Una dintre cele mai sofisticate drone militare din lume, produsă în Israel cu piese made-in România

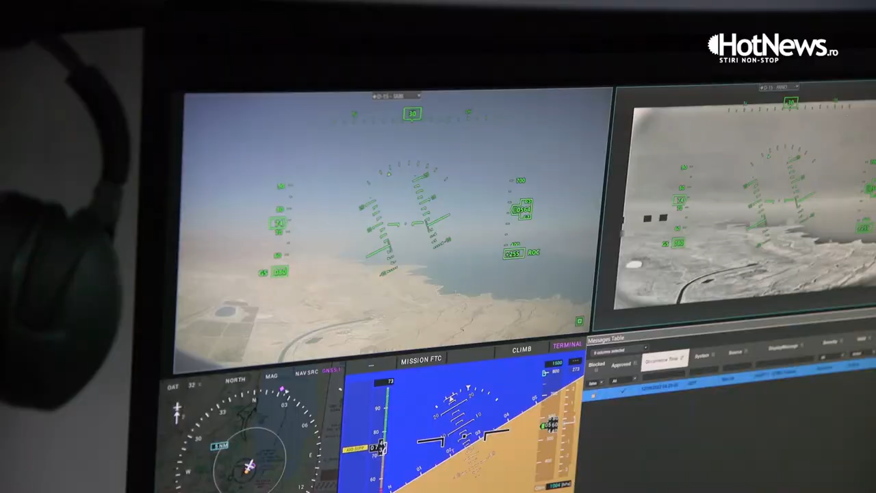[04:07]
are on the ground control station here are the
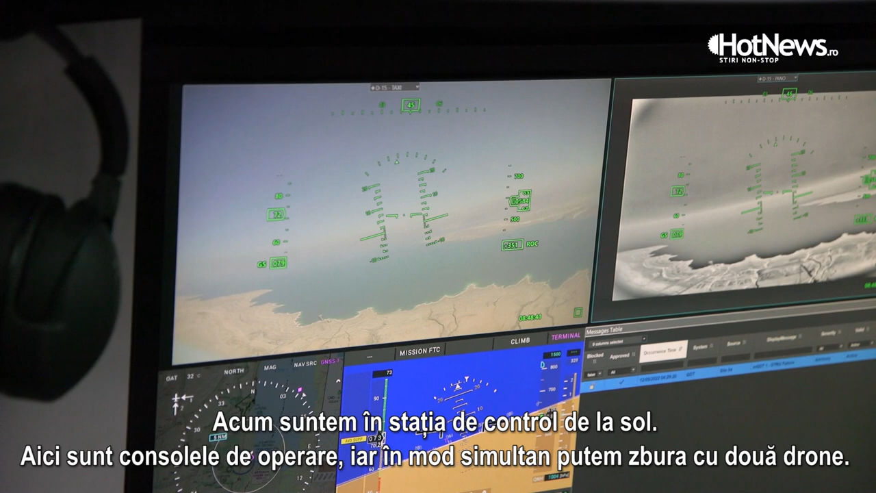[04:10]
operating consoles simultaneously we can fly two UAVs let's
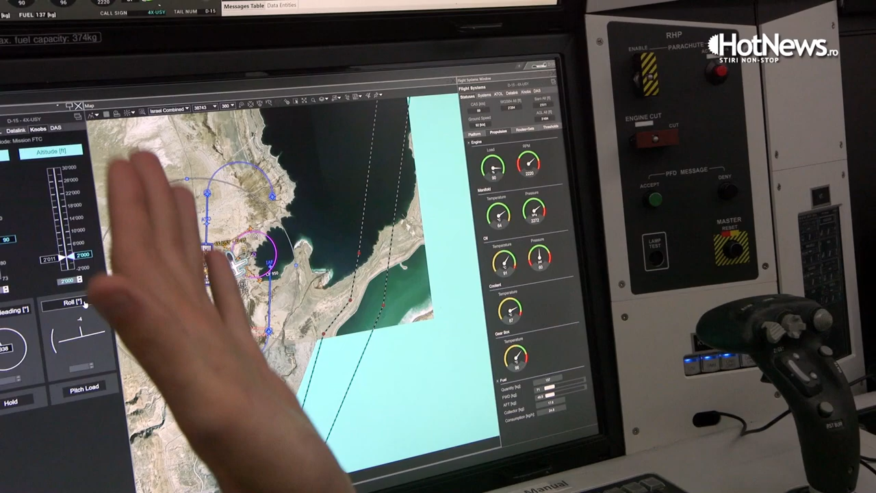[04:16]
say for example I want the UAV to turn right 25 degrees rolling I'm just pressing here
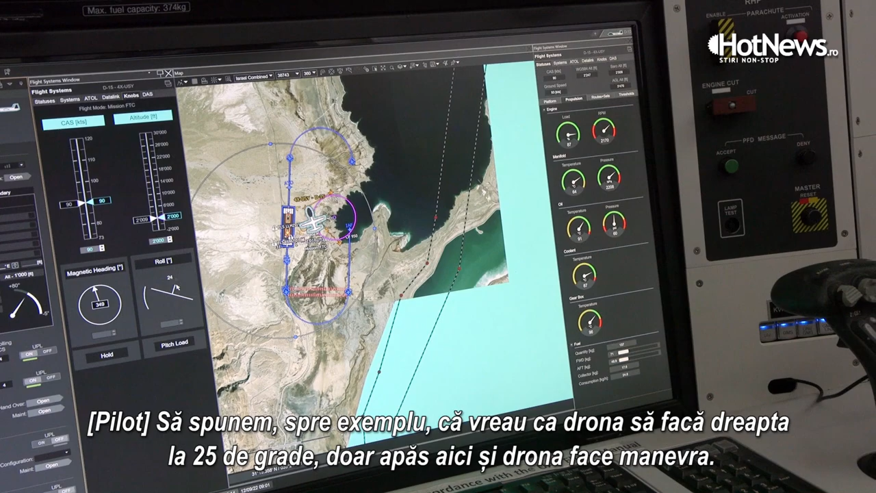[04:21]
and now the UAV as you can see turning right 25 degrees because we are very very
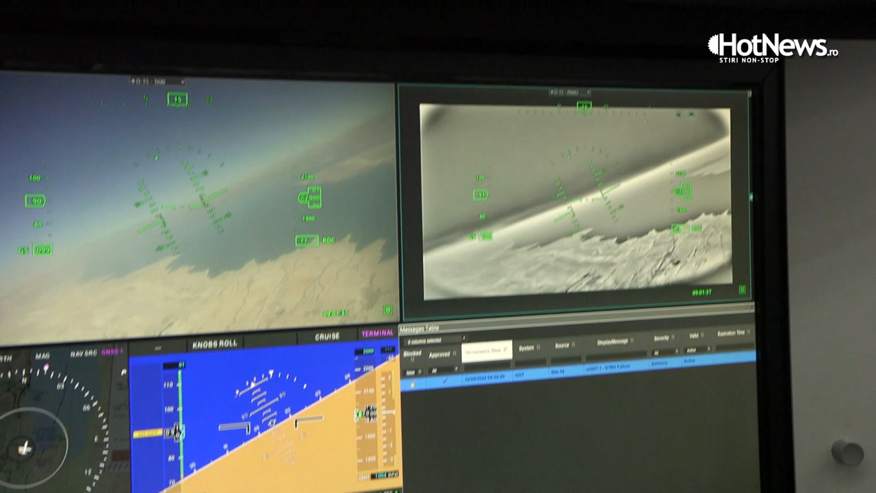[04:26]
close to the antenna on the ground there is reflection of the signal this is
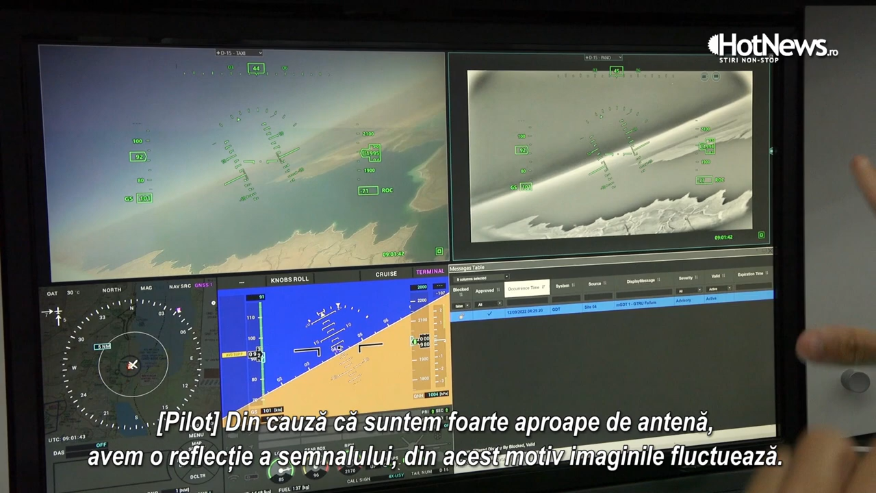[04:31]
why you can see the picture always scrambling now